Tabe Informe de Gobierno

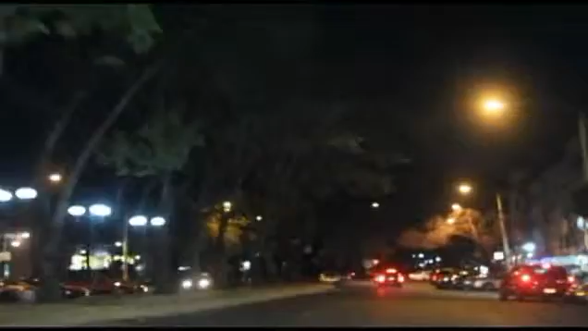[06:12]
con lo que el 60% del sistema de iluminación de la Delegación asegura un tránsito seguro a los habitantes y visitantes.